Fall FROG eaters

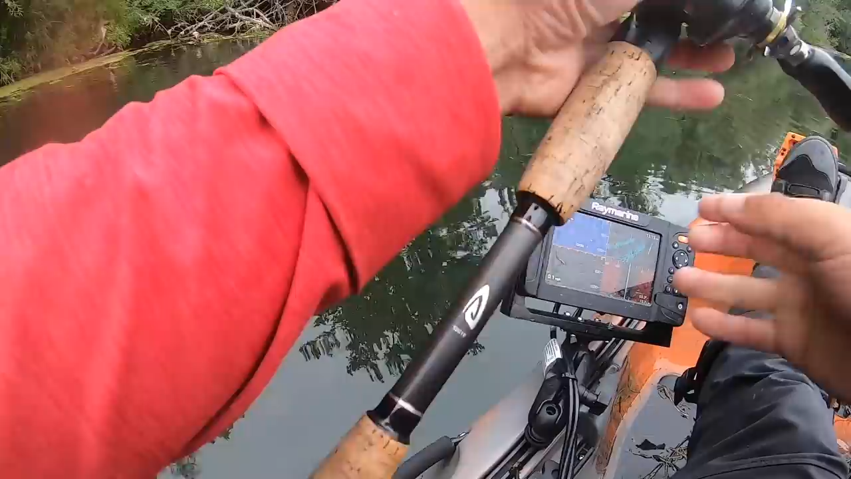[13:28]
Might have been one of the ones I caught, actually. One right there. Bunch of fish.